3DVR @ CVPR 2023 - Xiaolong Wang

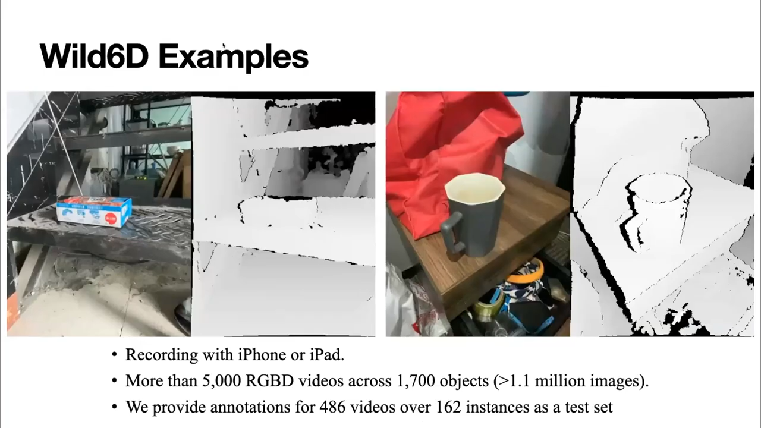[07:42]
um so here are some data uh uh we we collected um so essentially just
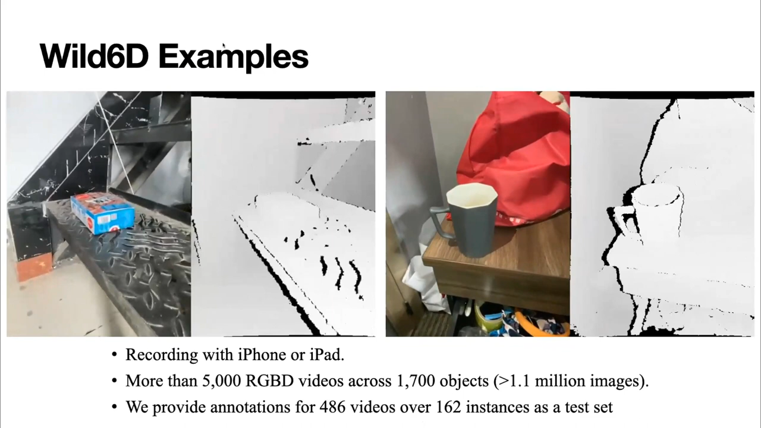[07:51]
use the iphone and go around the object and then we collect basically object-centric videos uh used for training
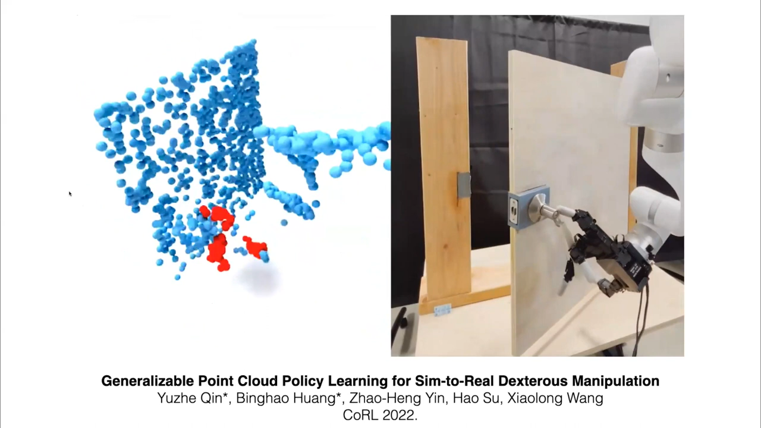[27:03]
you are learning a policy using point cloud input because a